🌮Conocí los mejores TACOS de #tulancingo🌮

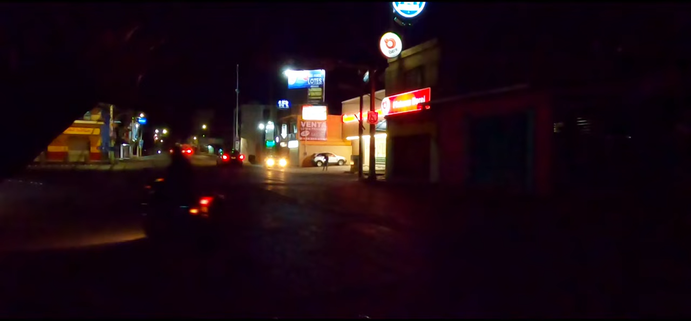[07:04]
ustedes solamente van a ir hacia esta parte, a lo que es esta, la calle que es 21,